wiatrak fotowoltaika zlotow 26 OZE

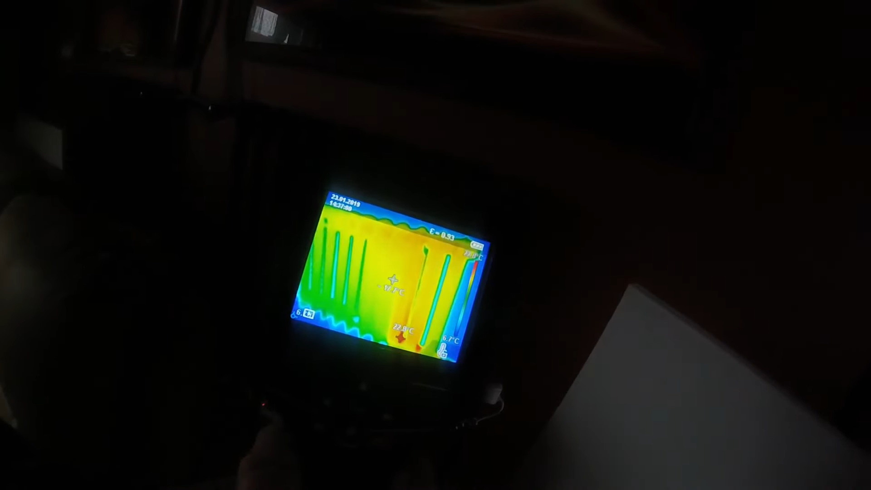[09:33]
Jest temperatura 17 stopni i rozkład temperatury na całym kaloryferze, czyli żeśmy zużyli 650 razy pół,
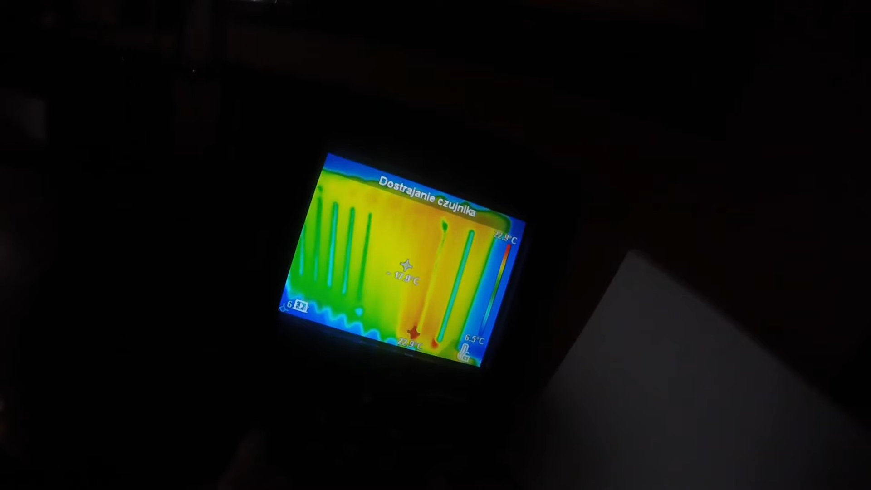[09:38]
350 Watt o godzin
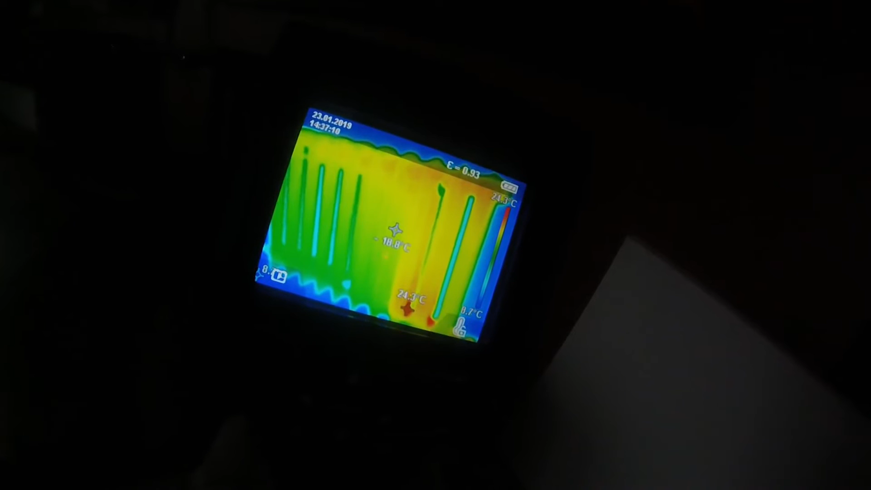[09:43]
i tak wygląda kaloryfer po pół godzinie. A jaką ma temperaturę? Temperaturę ma, tak jak skierujemy, najwyższą ma 19 stopni.
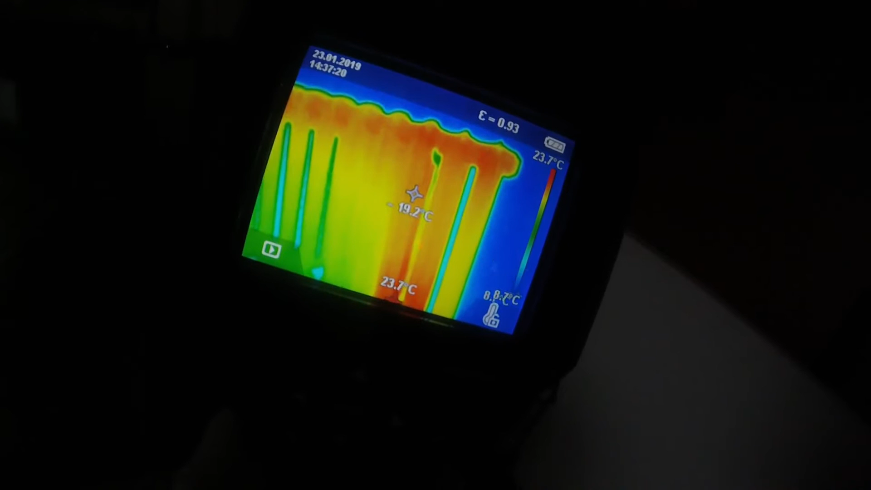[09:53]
On screen: max 23.7°C, scale top 23.7°C
Widać... Nie, najniżej ma 22 przy samej grzałce, natomiast wyżej ma 19,6
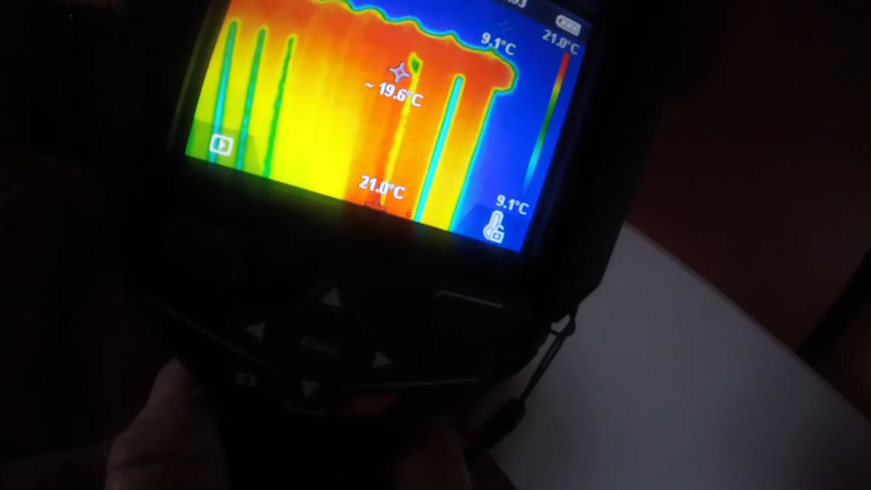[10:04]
On screen: scale top 21.0°C, scale bottom 9.1°C
oczywiście jest jeszcze zimny,
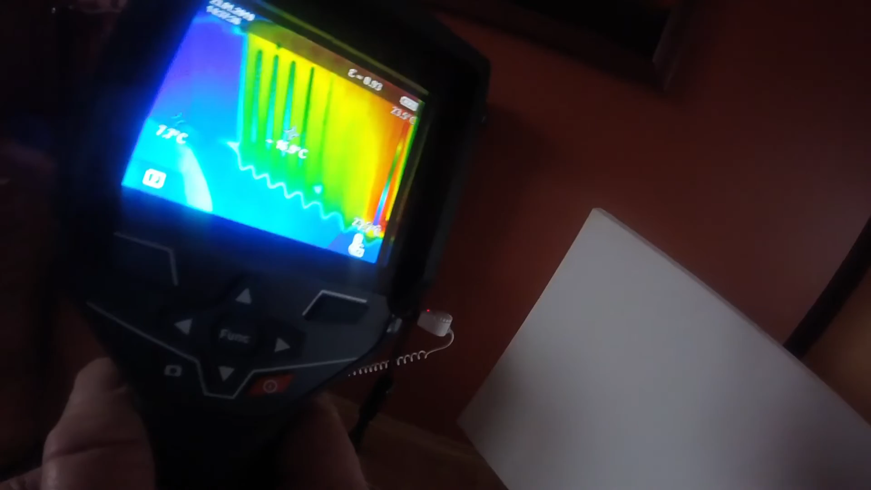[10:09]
potrafi mieć 16 czy 12 stopni.
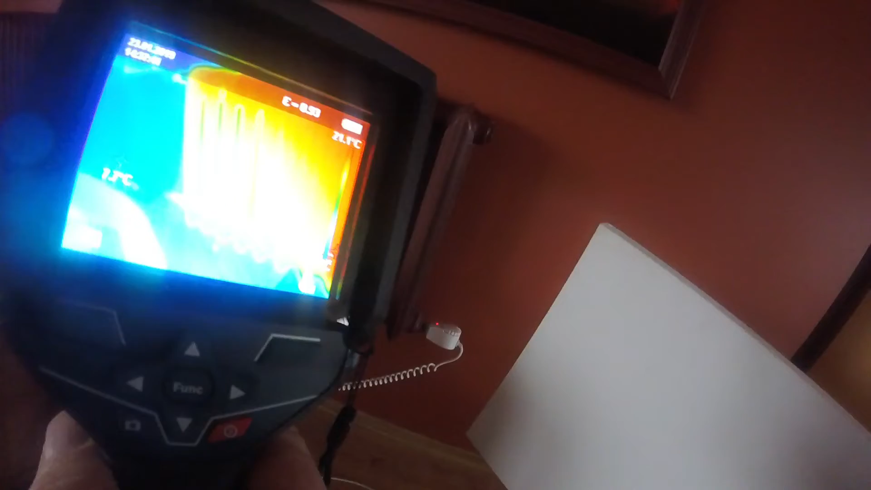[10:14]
Widać zresztą, proszę zobaczyć na kontekst tego wszystkiego, czyli ściana.
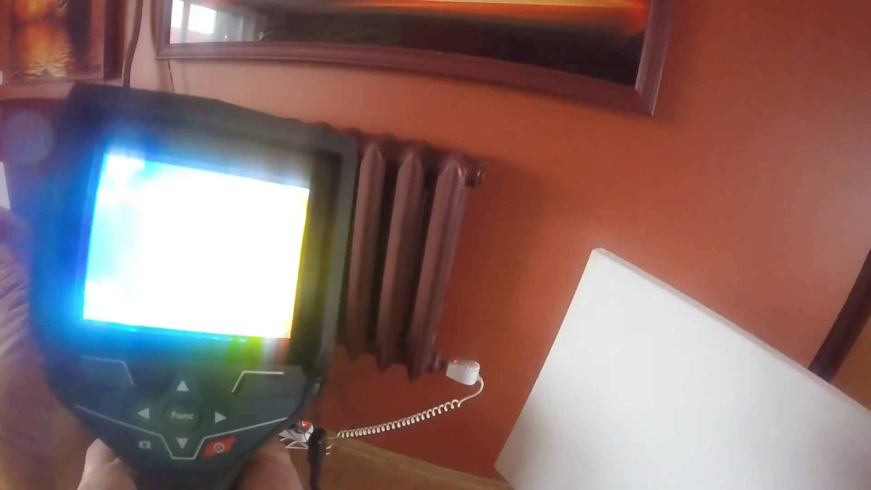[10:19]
Ściana ma 8 stopni, bo kolor wskazuje na po prostu temperaturę i jak...
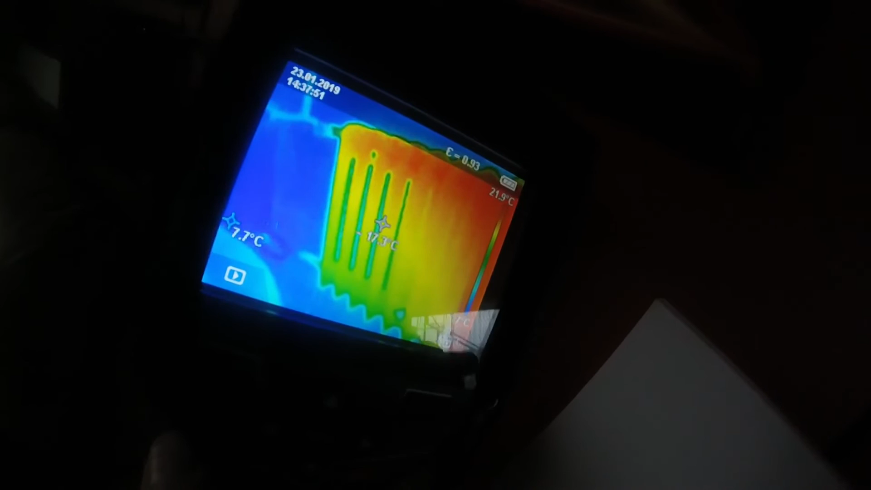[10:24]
No, co tu widać?
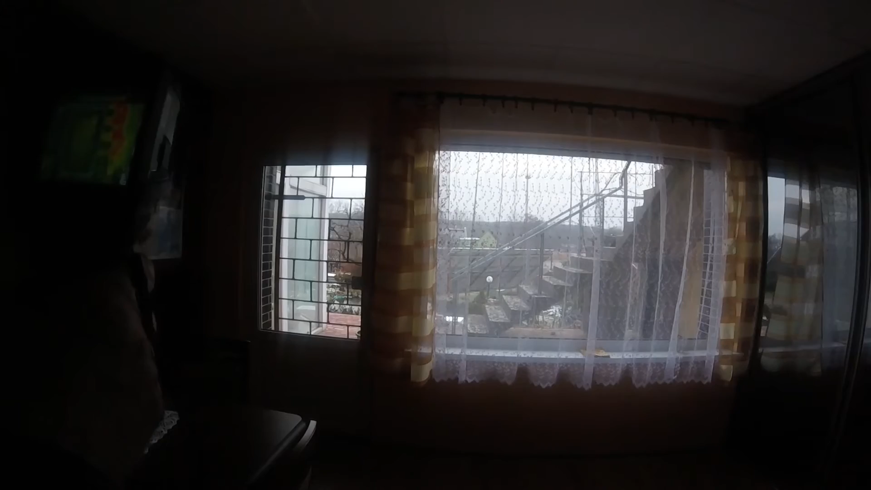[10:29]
Chłodne to wszystko jest. Zimne to jest.
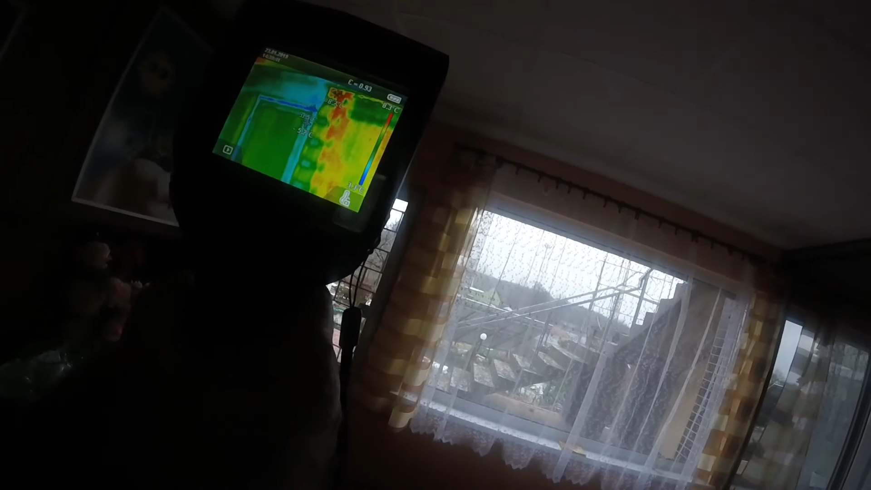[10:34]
Nadproże. Czyli jakiej tam temperatury przeważonej?
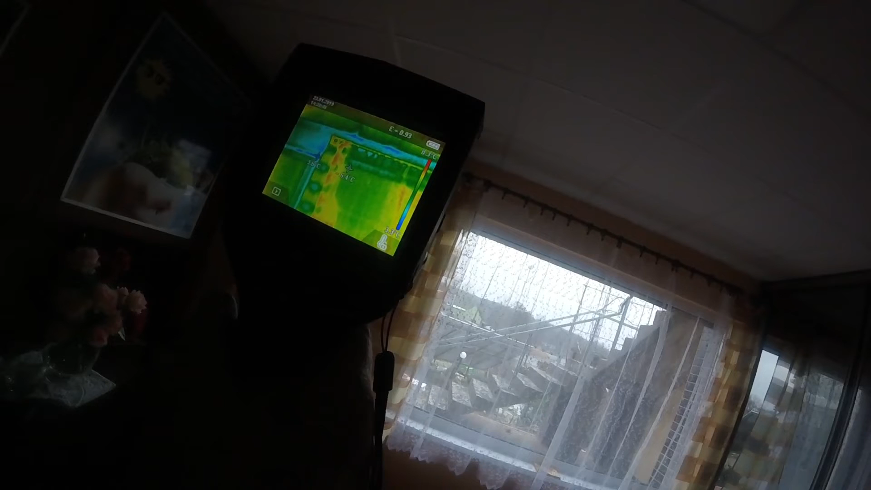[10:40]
Wieniec. Temperaturę trzeba skierować nawet 3,6
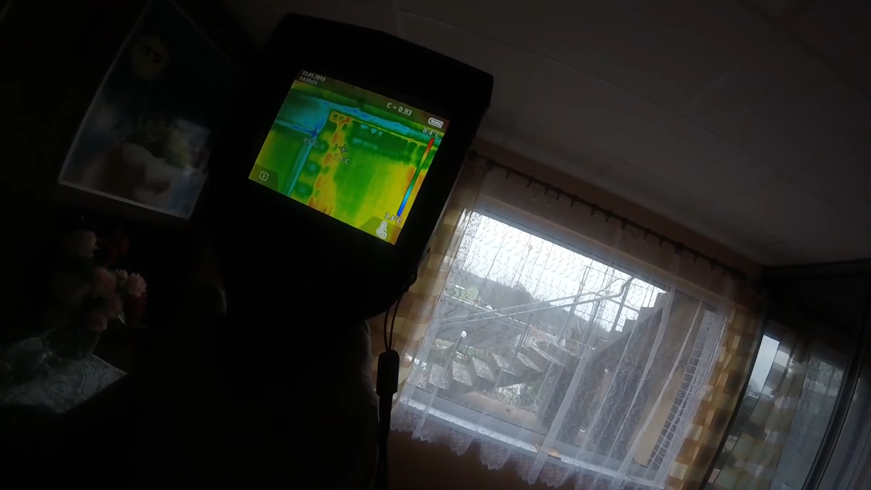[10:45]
stopnia przy drzwiach wejściowych.
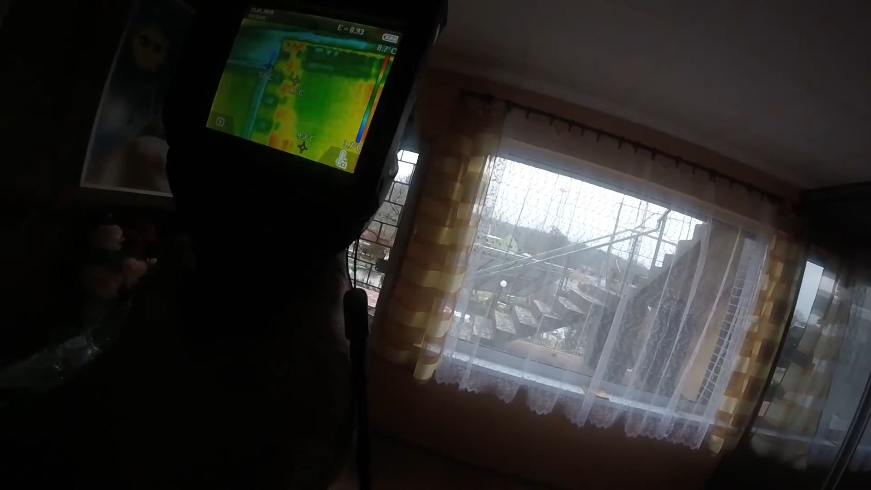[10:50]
A okno? Z zewnątrz. Samo okno w miarę ma 6,8, dość 7,2. Różnica jest niewielka.